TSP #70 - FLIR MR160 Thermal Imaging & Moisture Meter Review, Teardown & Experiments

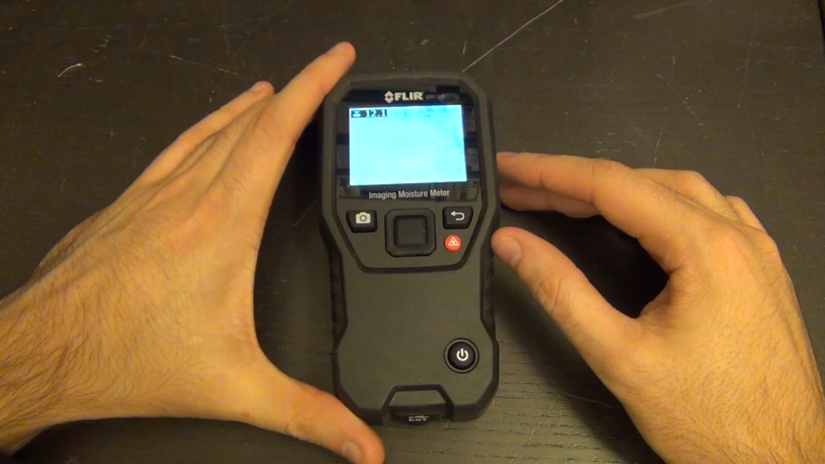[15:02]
Because of the lighting and room and the camera. So, I'm going to find a nice angle where we can avoid that. And, you know. This is definitely up and running. It's my finger right underneath it. So, let's find a nice angle that we can examine the gray closely. So, let's briefly familiarize ourselves with the menu system.
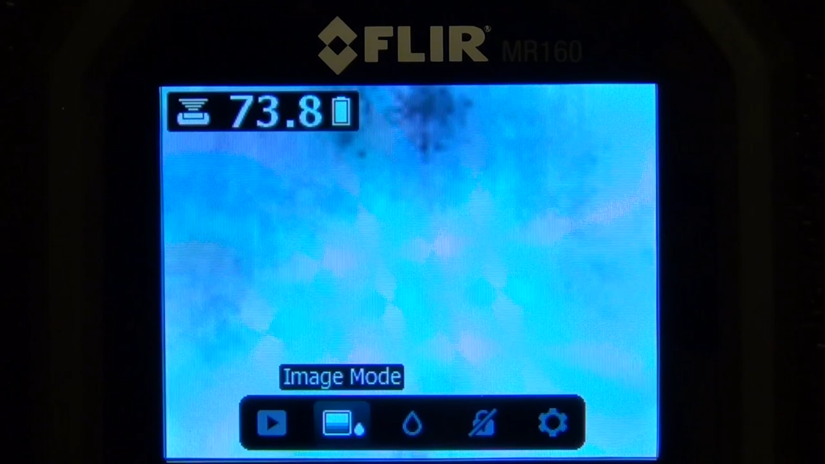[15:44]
Then, now we have the battery symbol showing the battery content once the menu is actually enabled.
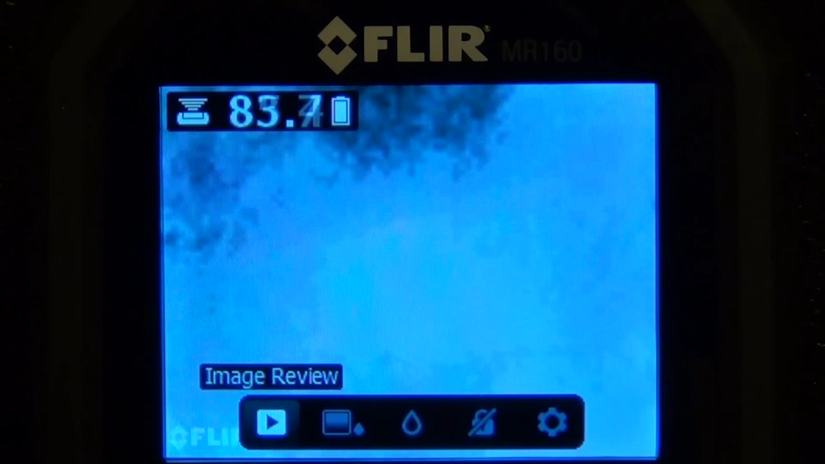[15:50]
And, the left here we have the image review which is the images that you've stored. And, if I click on the right again. Under image mode, I have a couple of options.
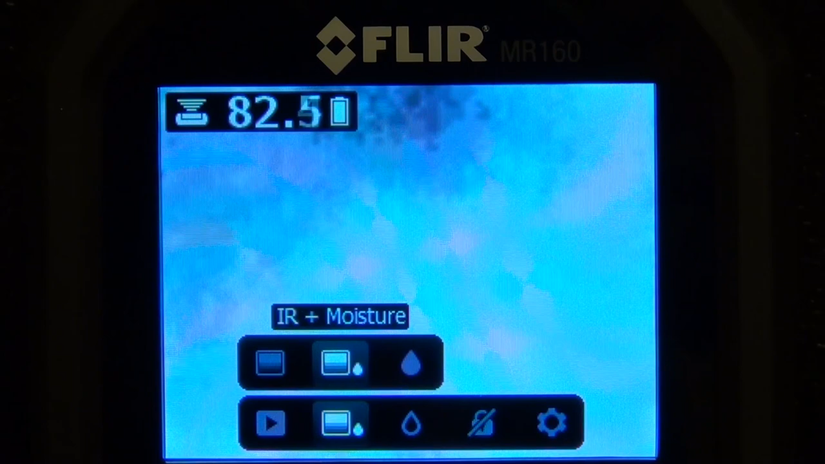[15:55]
I can just, you know, get rid of all the moisture measurements all together.
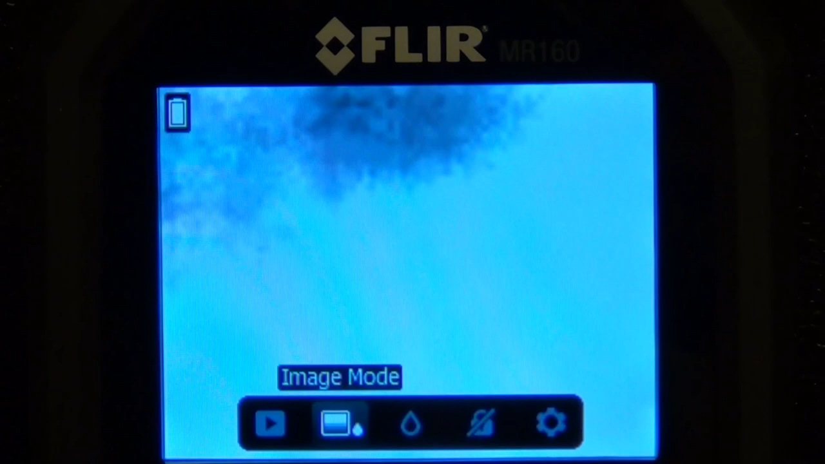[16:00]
And, only have the infrared image there which is fine. Or, I can just have only the moisture measurement. This can be pretty handy once you're using, for example, the pins to measure the moisture content of something. And, you're only looking at moisture content at that point.
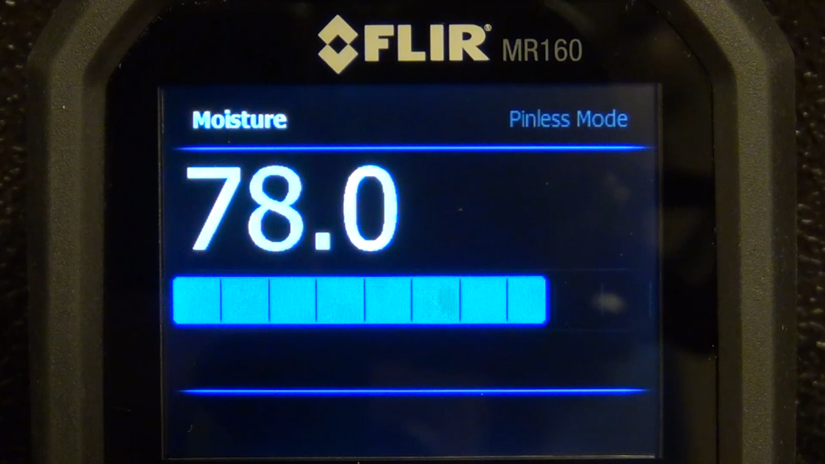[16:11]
You don't want to have the image anymore. And, nice big letters with a bar at the bottom which can be quite handy. So, let's go back to this mode once again. And, over here, I have the moisture mode.
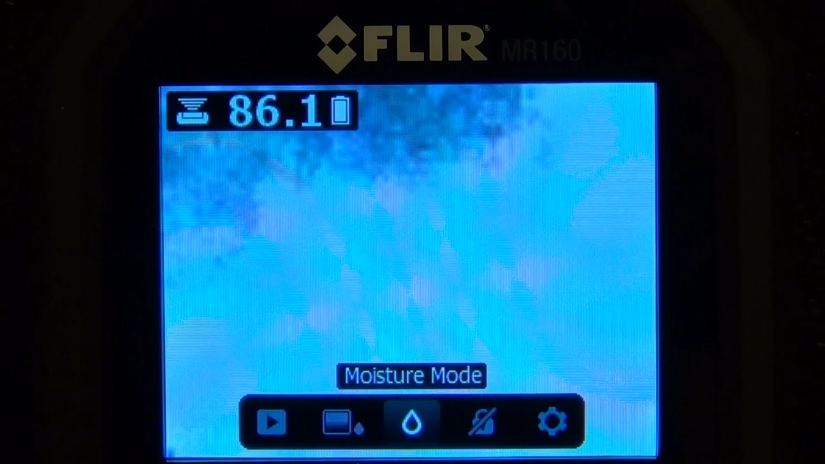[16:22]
Right now, it's set to pinless which is exactly what we're getting.
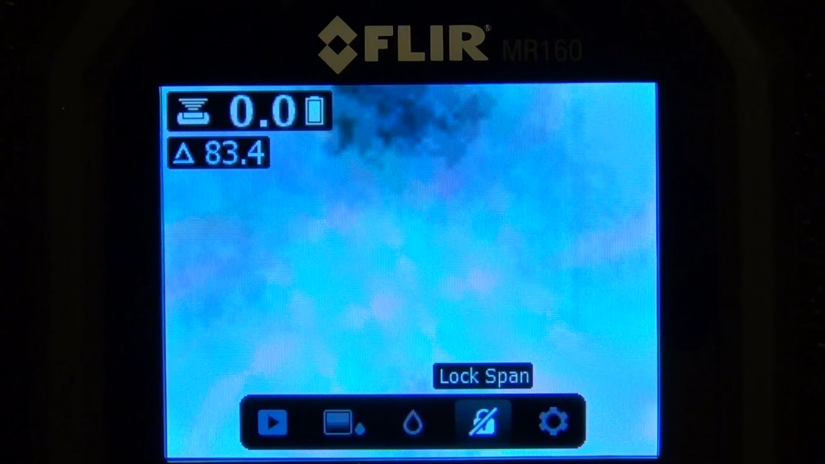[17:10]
So, it will show depending on a certain dynamic range of the temperature. Which can be pretty handy if you're looking around. You don't want the camera to continuously auto-range it for you.
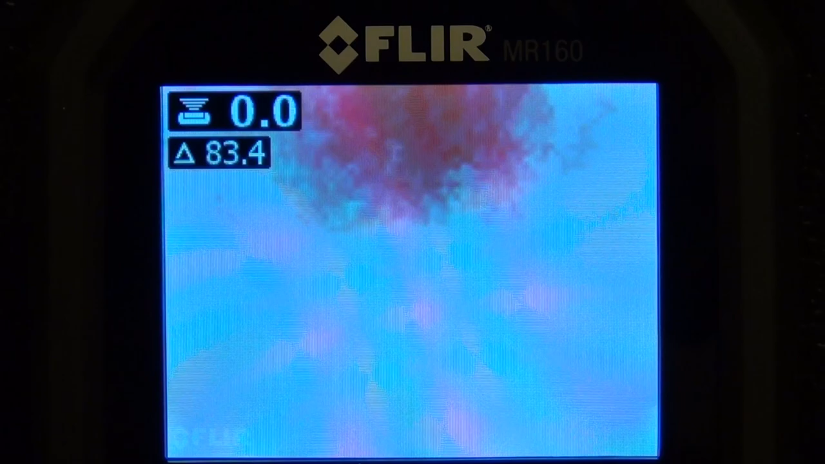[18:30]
So, that probably doesn't eat into the other line up of the product. It would be amazing if they show the temperature as well. Because, you know, this really would be multifunctional. We will take a look and see how it performs as a thermal camera on its own. But, maybe, hopefully, they will add that. Other than that, everything else is really, really straight forward. Very simple menu. It's nice and fast. If you've used any FLIR product, you know exactly what to expect.
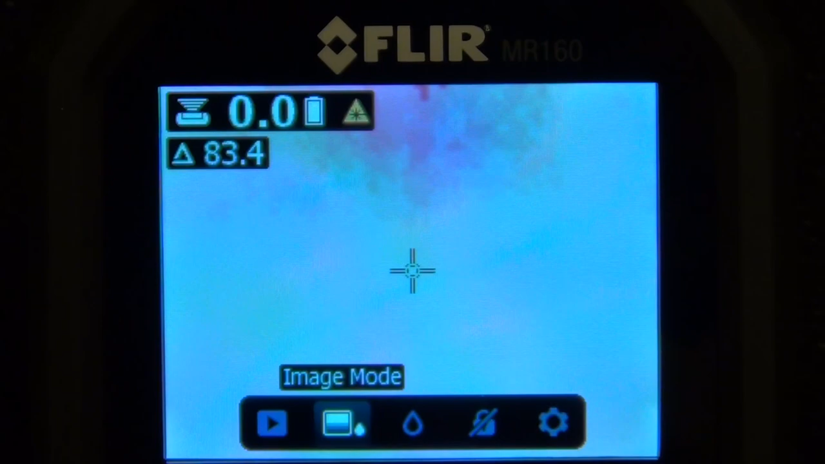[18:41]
And, if I press the laser button, you get a little crosshair right in the center. And, that crosshair is just exactly where the laser would line up. And, we will take a look at it as well. So, I have an experiment set up here. Which is a basic real life situation you may be faced with.
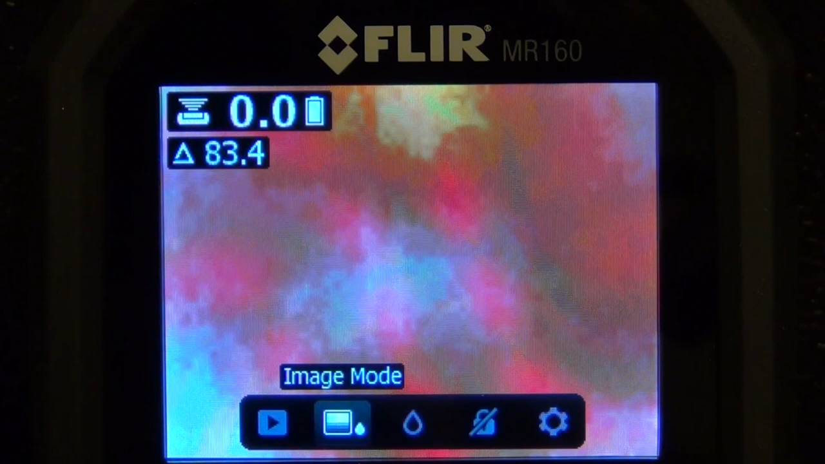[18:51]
Let's take a look at it. So, here we are looking at a type of tiling material that is often used for example as office buildings.
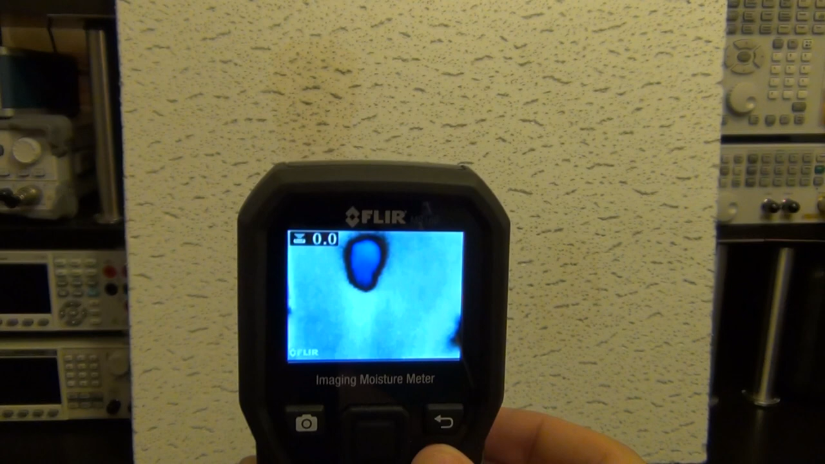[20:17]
It's difficult to hold it and speak at the same time. But, if I go ahead and activate the laser pointer. And, point to the area. You can see right there. That's in fact matching exactly where the laser pointer is.
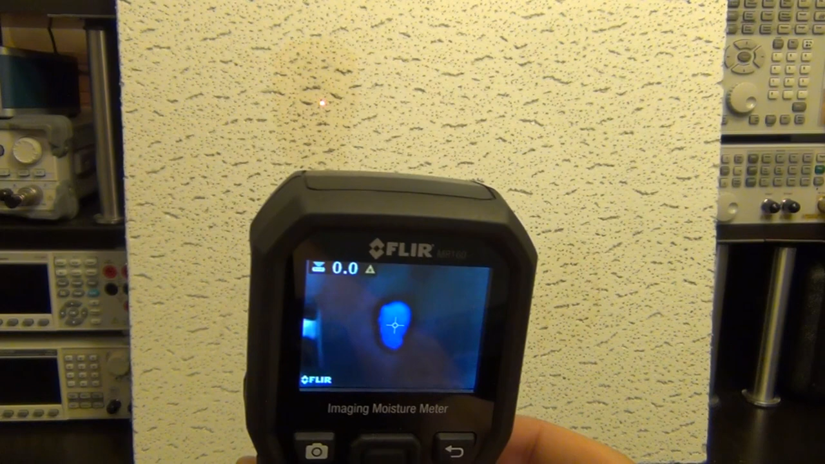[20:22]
And, that is one of the problem areas. And, the other problem area will then be all the way there.
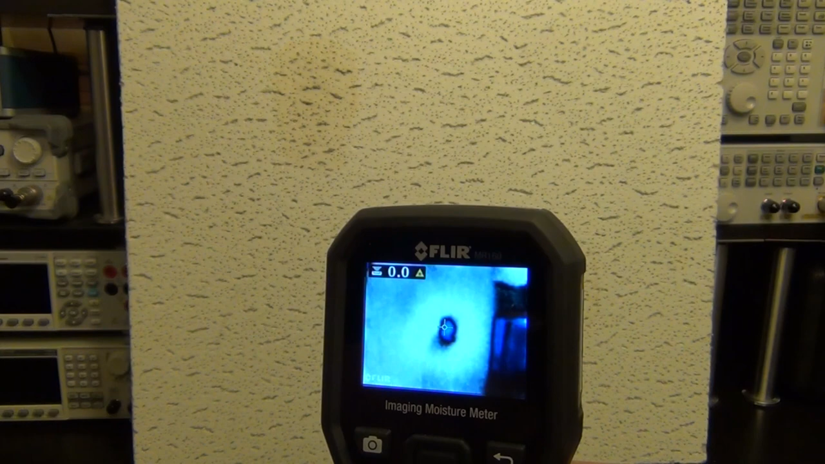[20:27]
So, this is something then at least worthwhile for us to go ahead and take a closer look at.
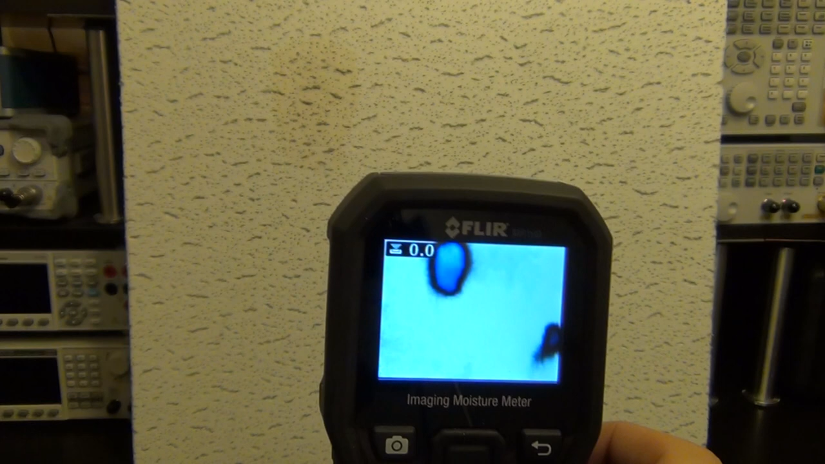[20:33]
But, it's so easy to see this because of the thermal properties that is being detected. Now, if this, again as I said before, if this material did not have those markings on it. And, you would never see it visually at all.
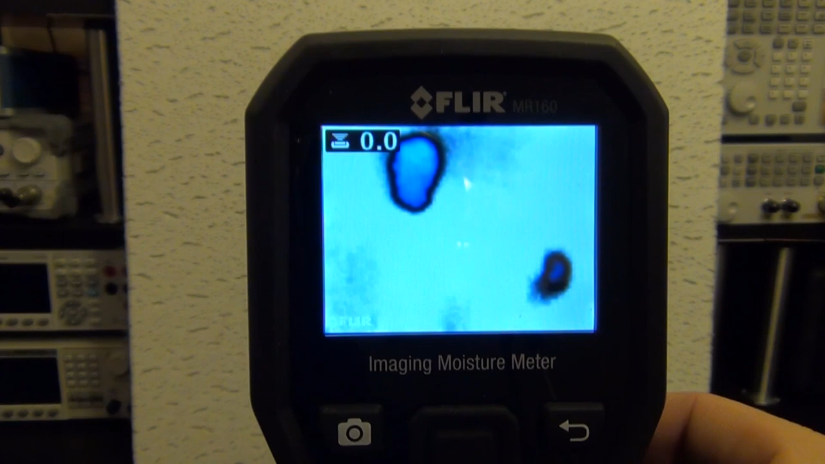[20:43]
And, you have to rely on this to quickly find them. Imagine walking through hallways and looking at the ceiling.
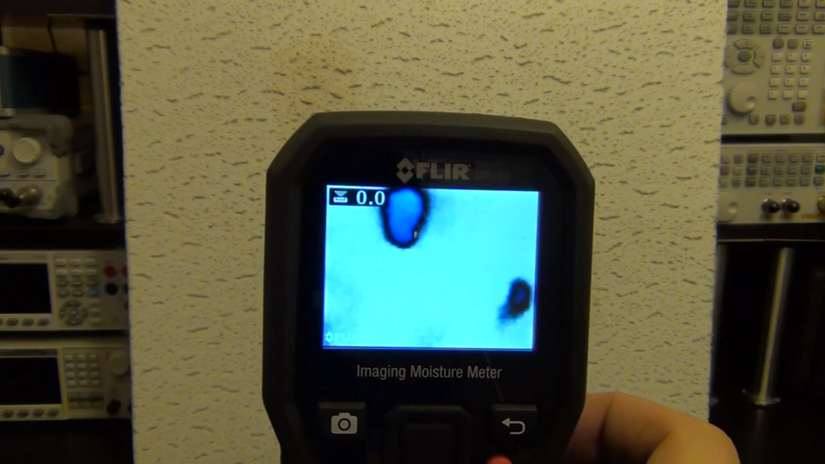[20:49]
And, finding a problem area right away. Without having to even be close to it.
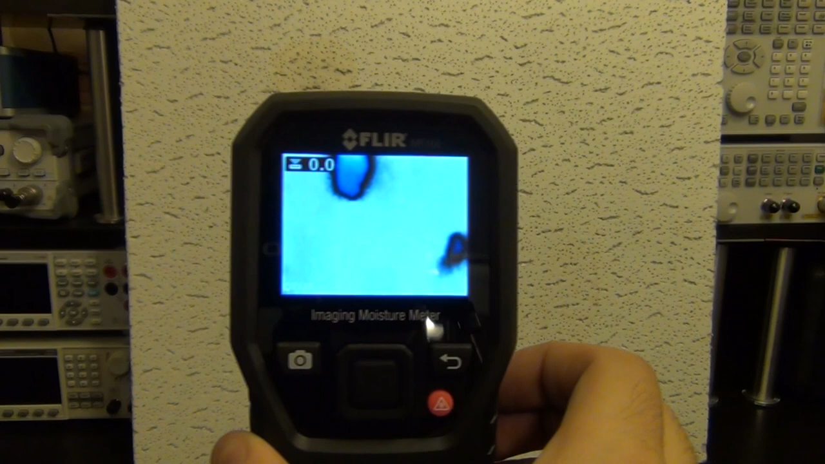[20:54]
Now, what does this area actually measure? If I were to measure it based on the pinless moisture.
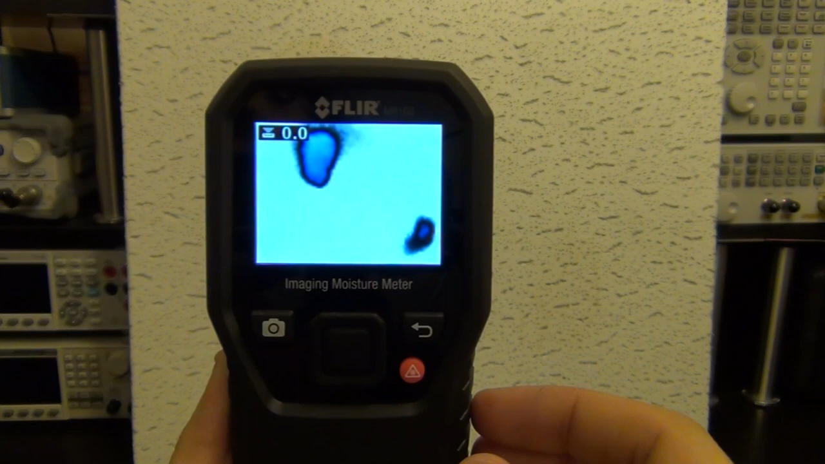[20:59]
Let's go ahead and take a closer look and see what it reports to us.